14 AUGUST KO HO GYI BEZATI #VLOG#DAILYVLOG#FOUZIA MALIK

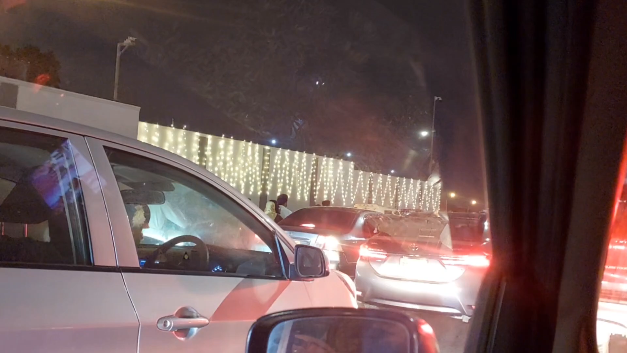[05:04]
घर जगह ट्राफिक और ट्राफिक में फस गए हम लोग बहुत बुरी तरीके से बहुत बुरी तरीके से देखें आज लग रहे सारा 14 गर्स की अज़ादी आज के दिन ही सारे बनाने वाले है अच्छा